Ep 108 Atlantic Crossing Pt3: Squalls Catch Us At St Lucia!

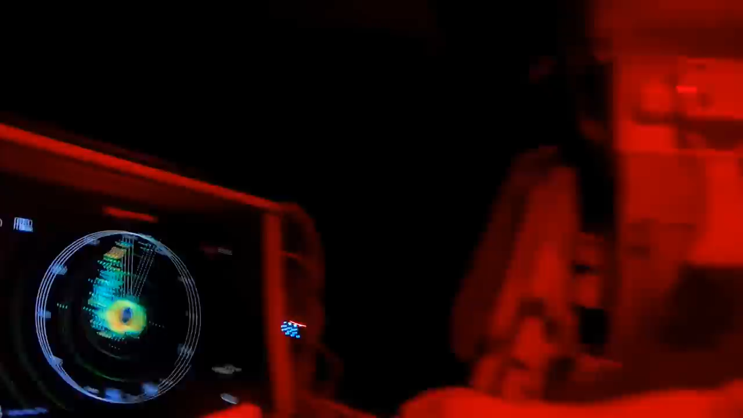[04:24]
It's starting to break up now. But for about a good hour, we just got pulled along at something like eight or nine knots speed over ground. And we ended up going so fast that we kept up with the storm, with the squall. And it's gotten us a lot of mileage, although it's somewhat scary because these things are so powerful. We saw wind speeds upwards of 35 knots. And we are reefed down, but it's the middle of the night.
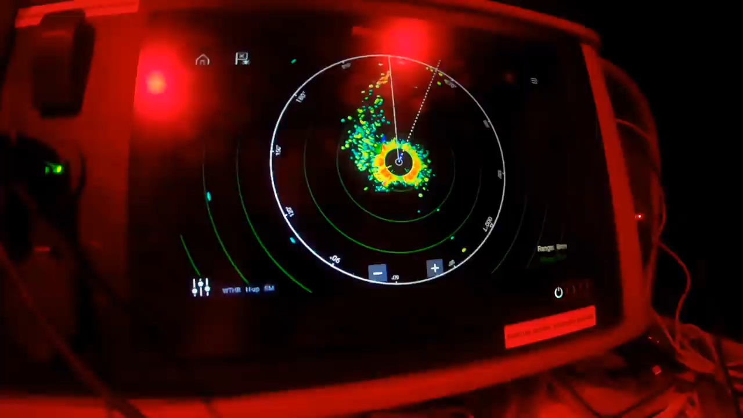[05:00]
And we have another boat right next to us. We both are kind of trying to go into the same space. Anyway, it's never a dull moment.